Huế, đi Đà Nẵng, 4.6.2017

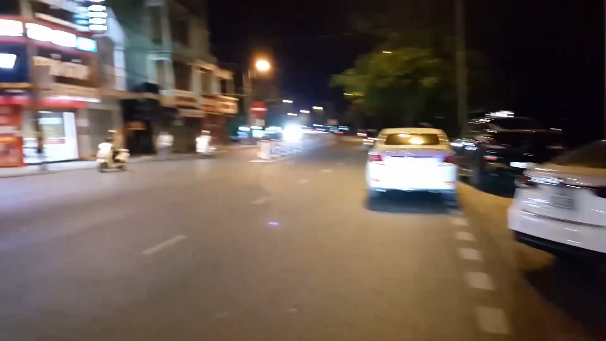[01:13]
Huế góc đường Trần Hưng Đạo với đường Đinh Tiên Hoàng này.